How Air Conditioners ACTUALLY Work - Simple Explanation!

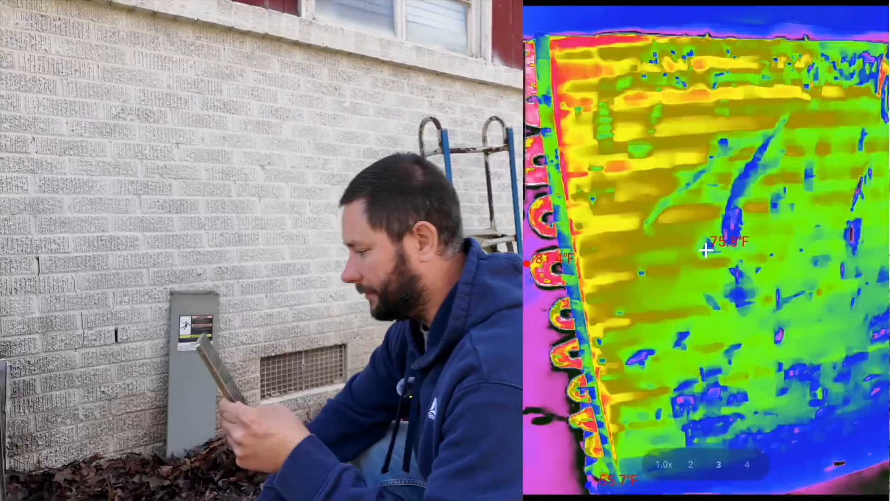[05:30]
Now if you look at the thermal imaging camera at the very top it's it's warm right it's 80 degrees and then by the
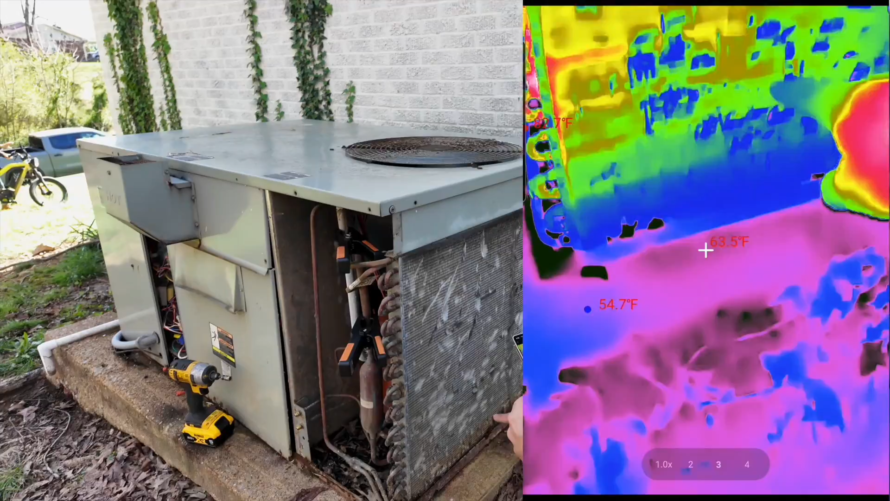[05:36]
On screen: spot 63.5°F, min 54.7°F
time you get to the bottom it's 50 degrees. So we have hot gas
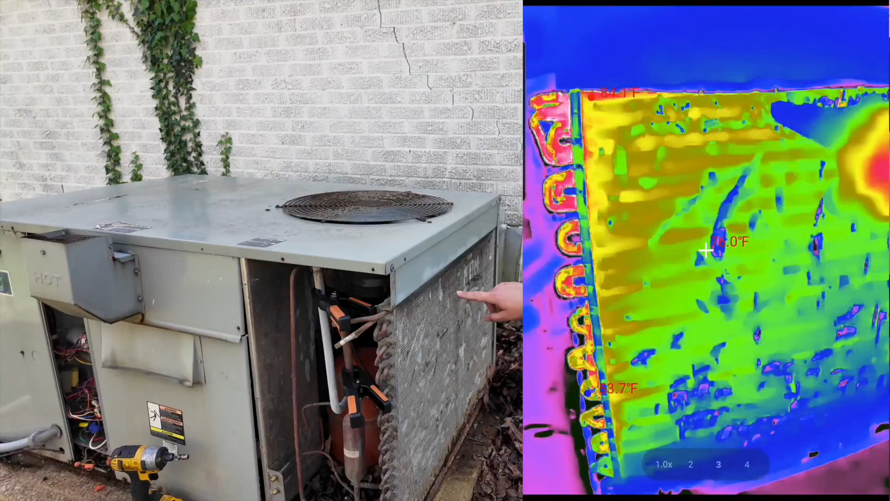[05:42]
that's entering and then we have a liquid leaving. So hot gas and then liquid because we're desuperheating condensing and subcooling.
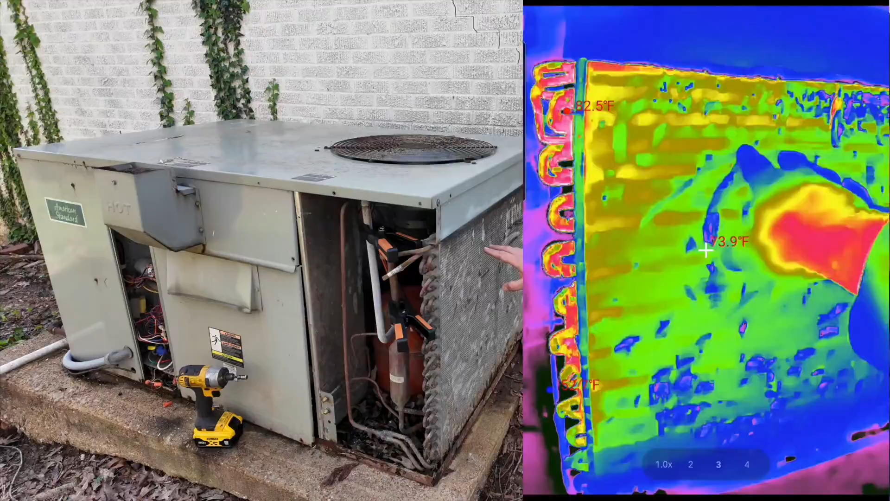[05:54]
So again low pressure vapor enters the compressor.
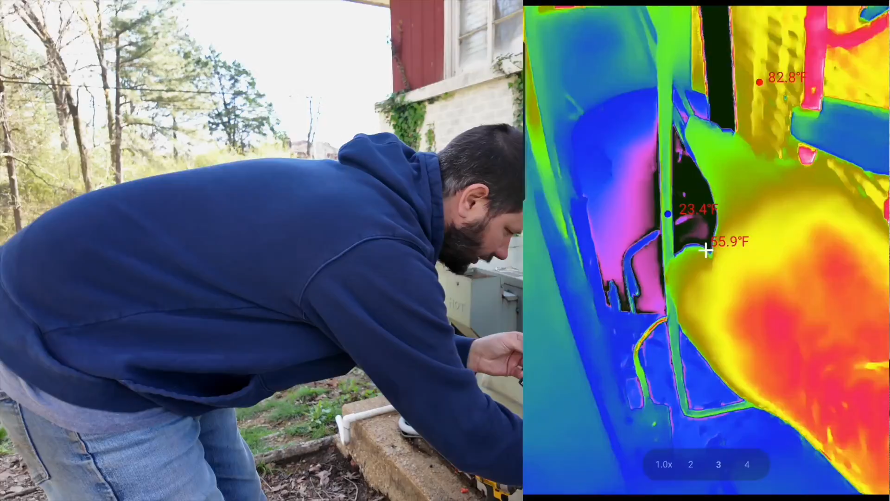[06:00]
High pressure vapor comes out. That high temperature vapor goes through the condenser coil.
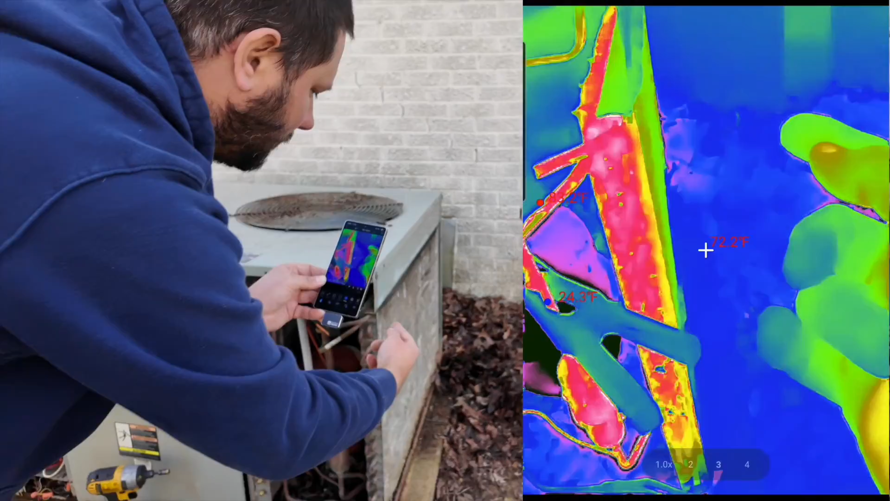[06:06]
The hot air passes through the coil.
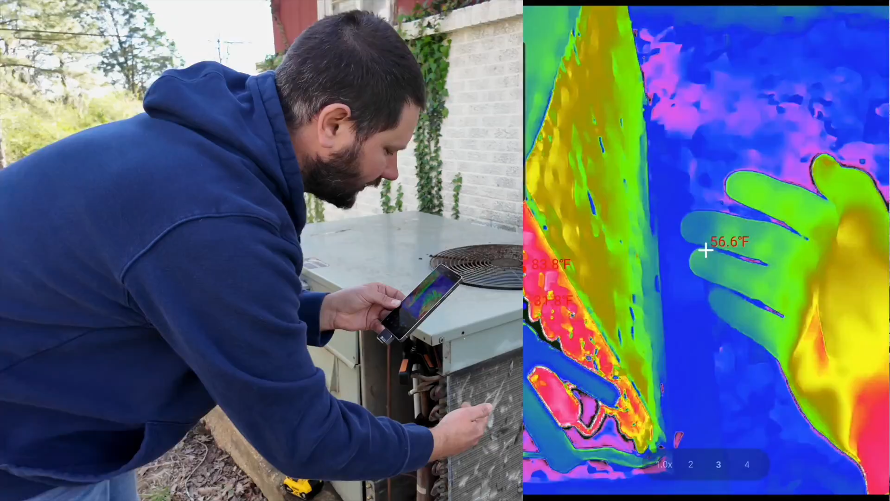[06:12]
On screen: spot 56.6°F
The heat is rejected and then that superheated vapor that went into the condenser is desuperheated, condensed, and subcooled.
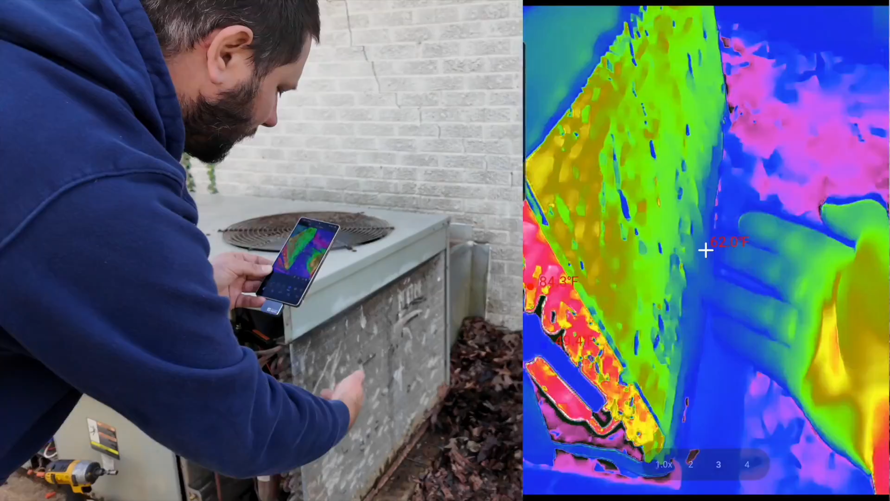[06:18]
Now what happens next?
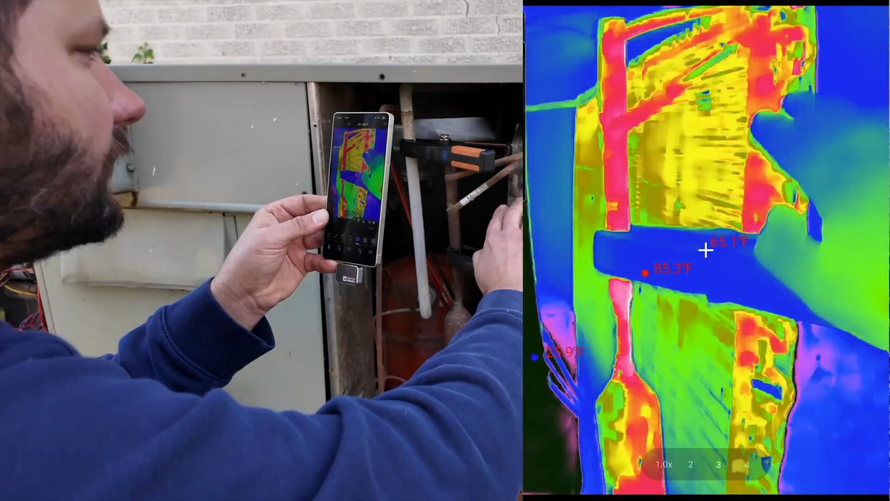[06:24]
So we entered right here through this manifold and then down here we exit.
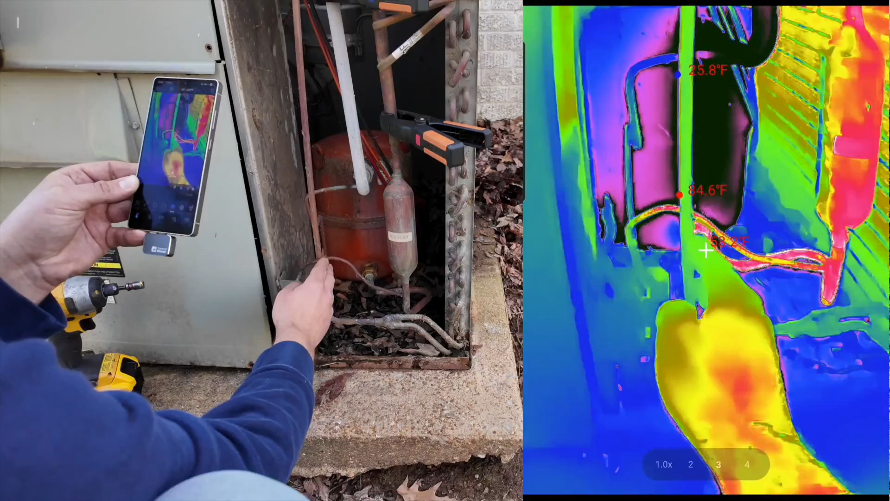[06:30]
This is known as our liquid line and as you can see the liquid line is about 60 degrees.
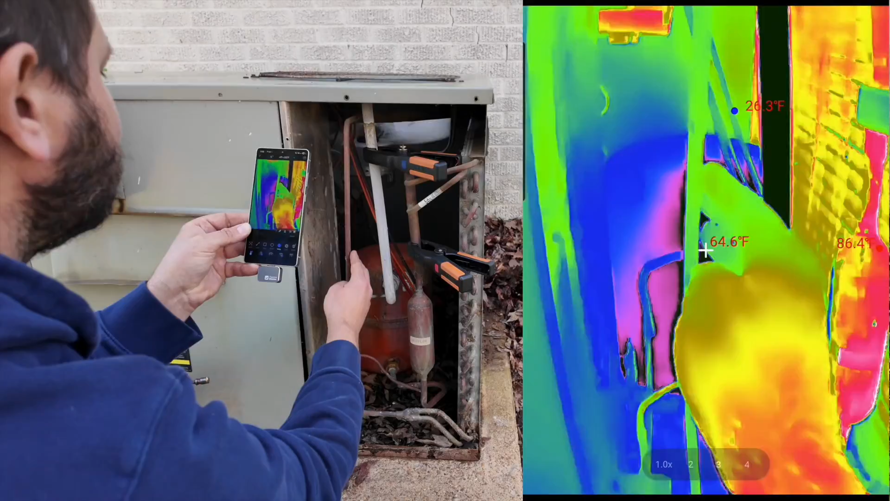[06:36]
On screen: spot 64.6°F, min 26.3°F
So we go up and then we go over and now we're going to our indoor section.
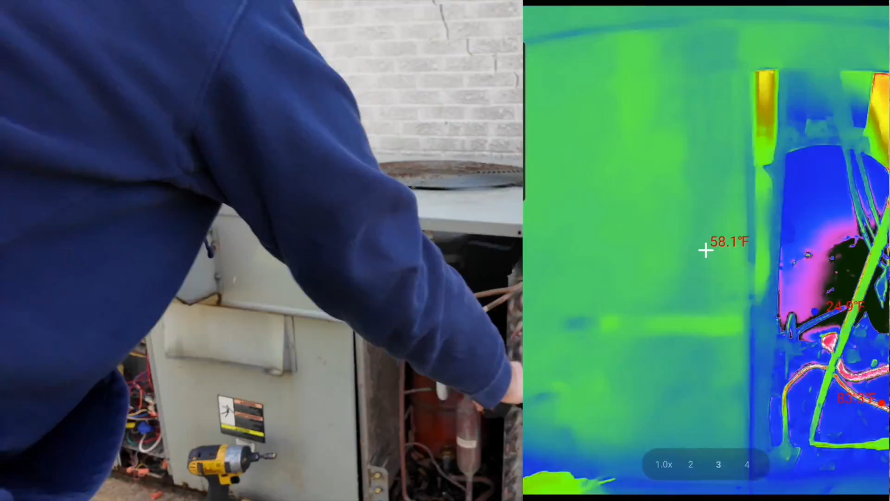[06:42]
On screen: spot 58.1°F
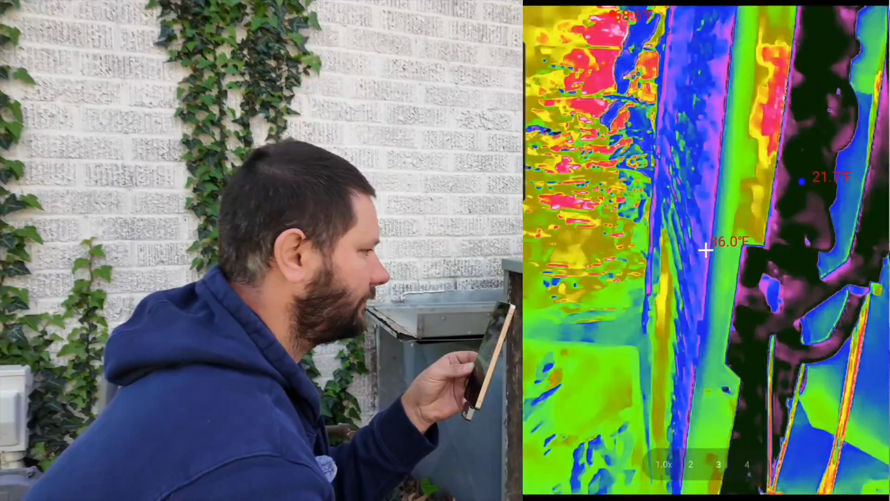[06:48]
Here's our indoor section and here is our liquid line. You see that line right here this is our liquid line.
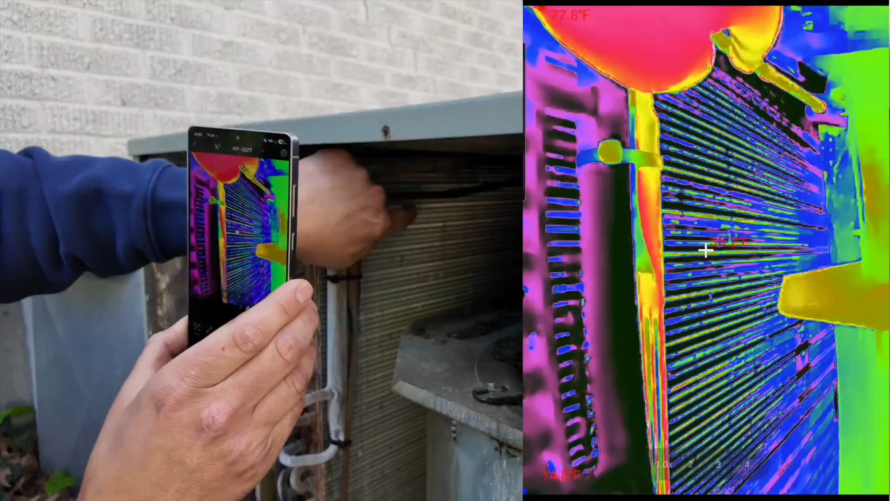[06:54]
So it's coming in at that what 60
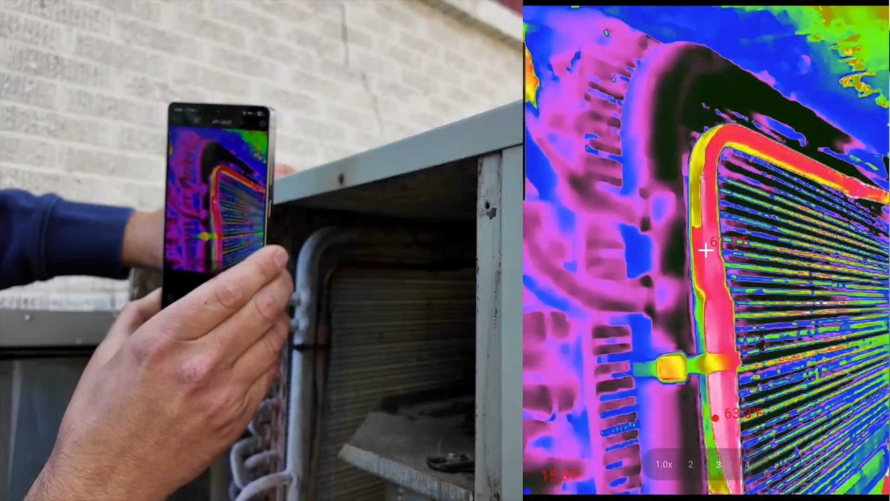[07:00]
degrees see 60 degrees and then this metering device is dropping the pressure because it's restricting that refrigerant.
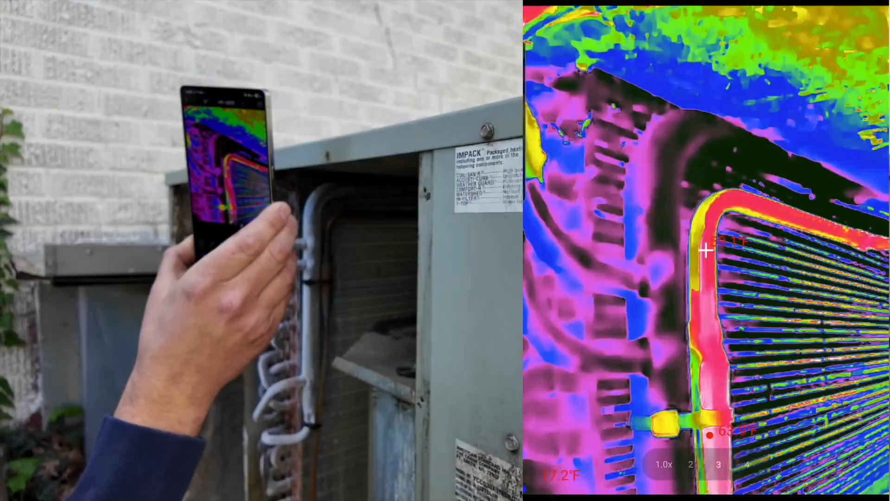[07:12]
You see how the top was what 60 uh yeah 60 and then you go down and it's what 58
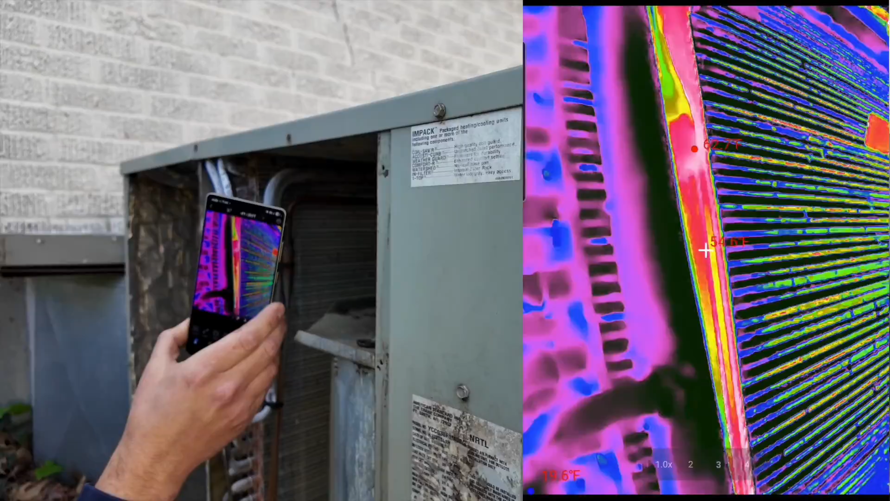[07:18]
55 so we're dropping temperature and we're dropping the pressure.
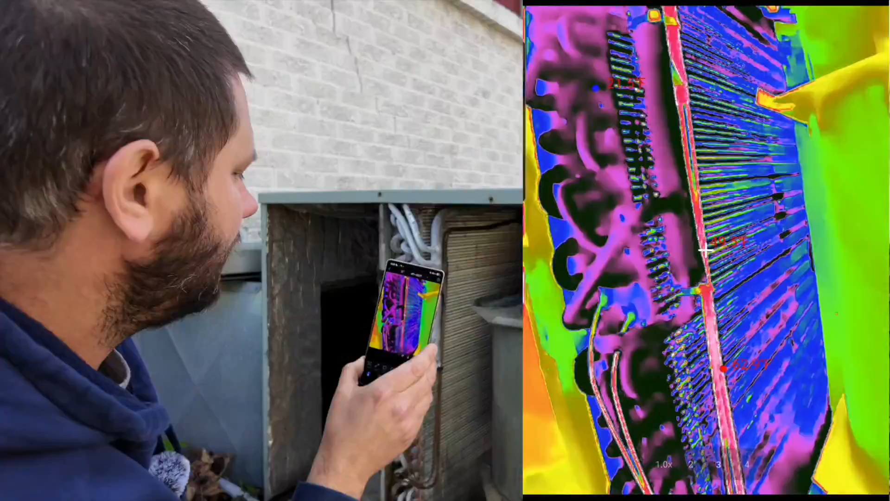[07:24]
You can think of evaporator as vapor as makes vapor condenser makes liquid evaporator makes vapor.
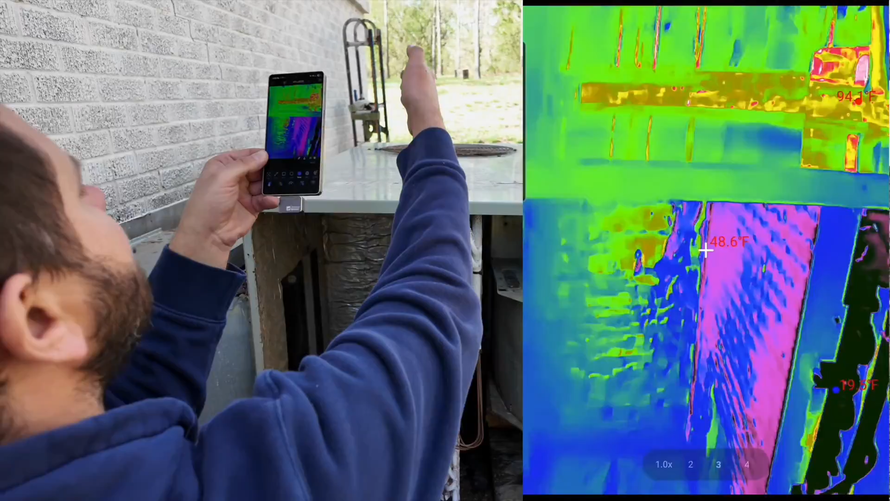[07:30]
On screen: spot 48.6°F
So we're going into our coil as